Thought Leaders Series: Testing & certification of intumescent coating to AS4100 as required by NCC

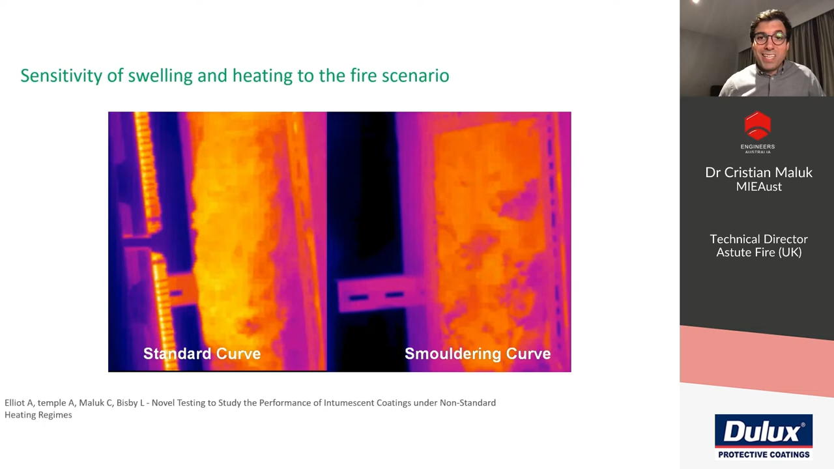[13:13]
And in this one, we found that for the smoldering curve, which for those of you that don't know, it's a slow growing heating condition or fire scenario where then at some point it picks up. We found that the intumescent was very ineffective and it even delaminate and fall off when exposed.